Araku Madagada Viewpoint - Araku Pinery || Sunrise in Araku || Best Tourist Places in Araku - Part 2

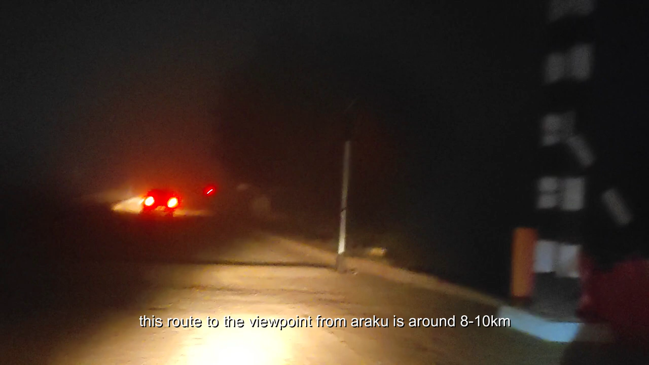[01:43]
అండ్ ఈ రూట్ వచ్చేసి మనకి ఆల్మోస్ట్ అరకు టౌన్ నుంచి ఒక 8 to 10 kilometers ఉంటుంది వ్యూ పాయింట్కి.
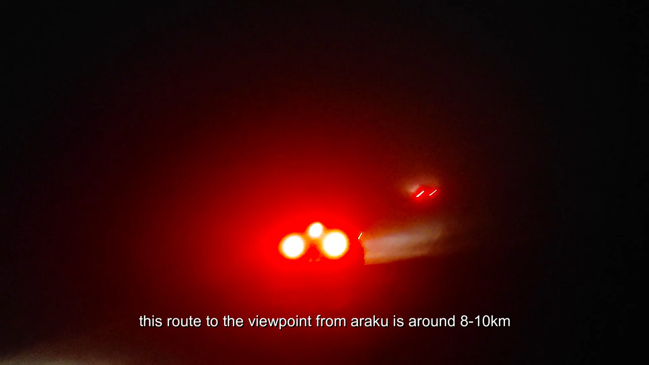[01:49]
రోడ్ అయితే అస్సలు బాగలేదు, మేమైతే చాలా స్లోగా వెళ్ళాము.
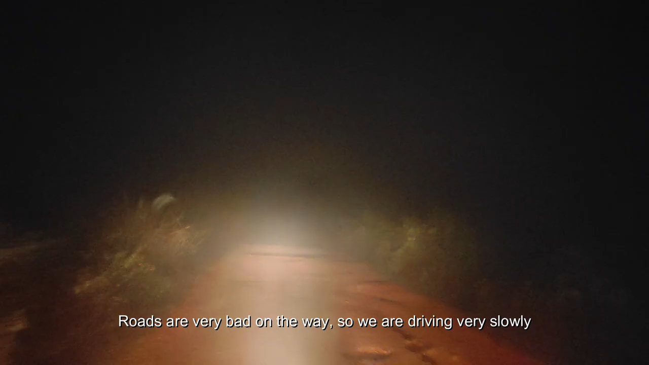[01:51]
రూట్ చూసారు కదా ఎలా ఉందో, అసలు ఫుల్ గుంతలు ఉన్నాయన్నమాట.
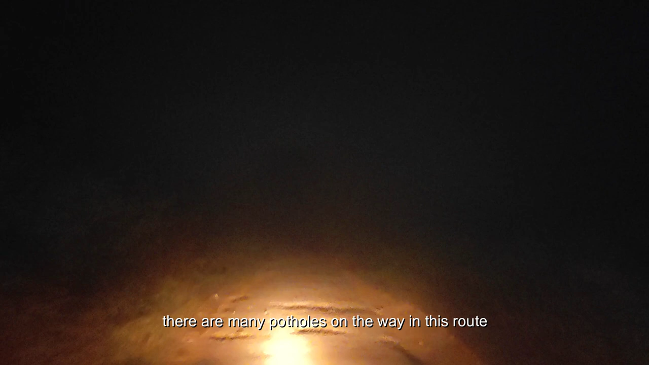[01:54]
కార్స్ అండ్ బస్సెస్ మీద వచ్చేవాళ్ళు కొంచెం కేర్ఫుల్గా రండి, ఎందుకంటే రోడ్స్ అయితే చాలా సన్నంగా ఉంటాయి. ఒక హెవీ వెహికల్ వెళ్ళిందంటే పక్కన ఇంకొక వెహికల్ వెళ్ళడానికి అస్సలు ఛాన్స్ ఉండదు.
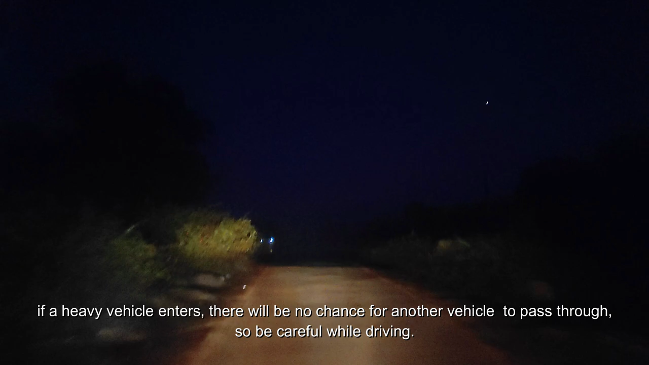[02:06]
సో చాలా జాగ్రత్తగా డ్రైవ్ చేయండి వచ్చేటప్పుడు. మేమైతే ఆల్మోస్ట్ రీచ్ అయిపోయాము.